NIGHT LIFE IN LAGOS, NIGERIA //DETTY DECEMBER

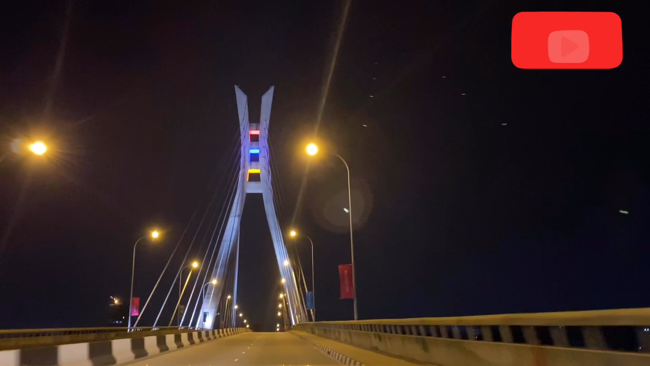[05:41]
so you see a lot of people performing, doing stuff. Yeah, so basically we're actually living on the mainland. We're going to the island.
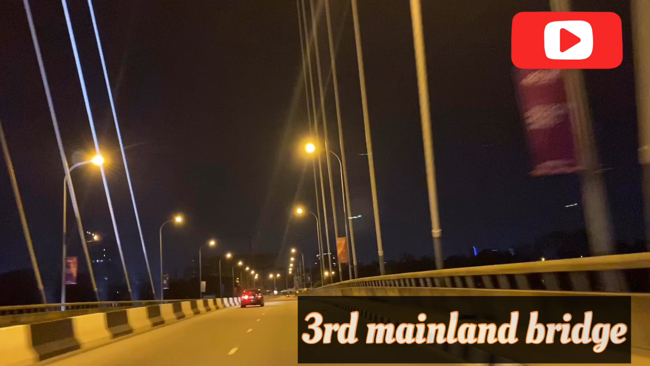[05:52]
So that was going on here, guys. So we're just going to chill, then we'll go on from there. I hope you guys love this video.